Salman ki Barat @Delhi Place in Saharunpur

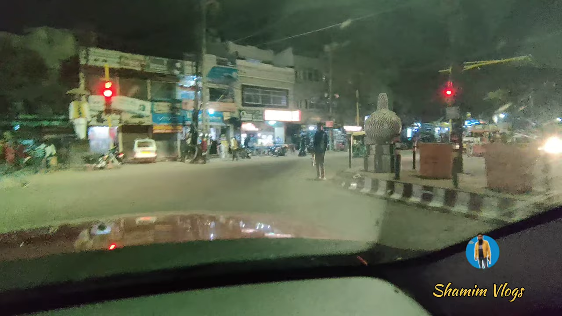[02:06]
तो दोस्तों ये है घंटाघर चौक, आप देख सकते हैं